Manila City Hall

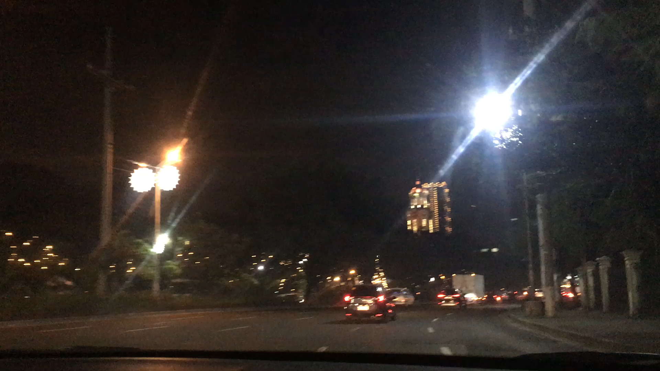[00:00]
Diba doon tayo sir? Doon tayo sa kabila, doon na akit Doon lang talaga yung traffic ko Sabap Ito ang car right to car right
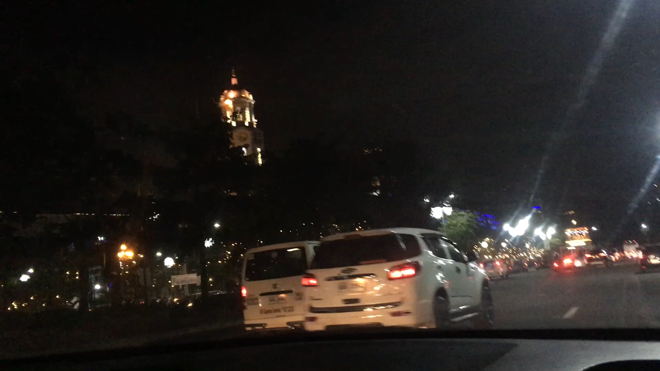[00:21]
Stay na lang ako dito sa right lane Masawa ka papasok doon Kasi patak din Ganda?